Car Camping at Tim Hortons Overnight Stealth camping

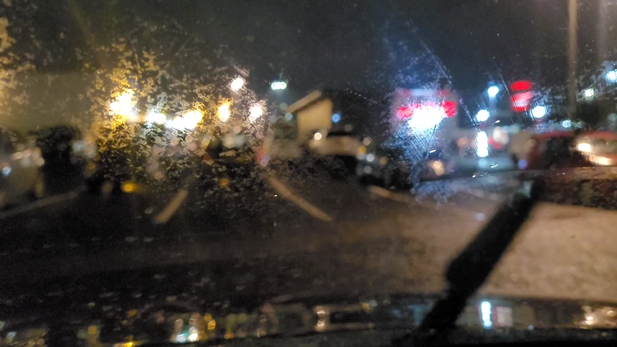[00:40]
Can't even see it. Tim Hortons. So Tim Hortons has just opened today so I thought to myself I must stealth camp here. And now we're going to go through the drive-thru.
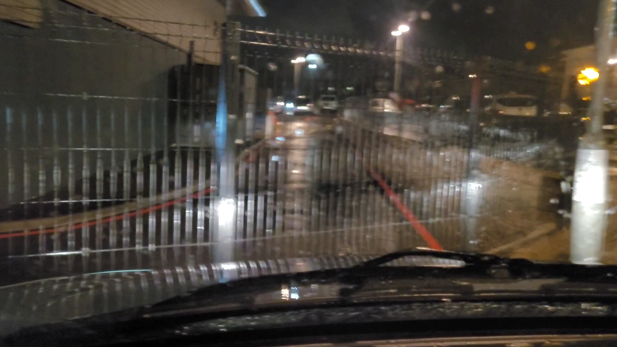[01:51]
So you can see there we're just right beside the drive-thru now.